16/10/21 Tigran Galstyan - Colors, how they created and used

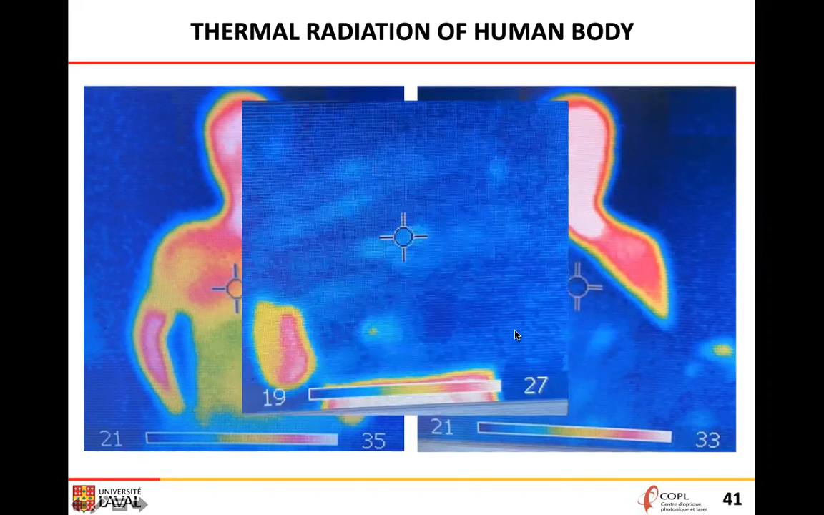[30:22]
թե ինչպես թաքցնենք դա, որենակ թիքնոցի տեսակ կա, որ տեսեք գծել է ուսի մի անկյունում իմ տարան, և արդեն համերա անտեսանիլի է դարձել, և կարող է անբորջ կխի վրա դն ինչ է դա նշանակում,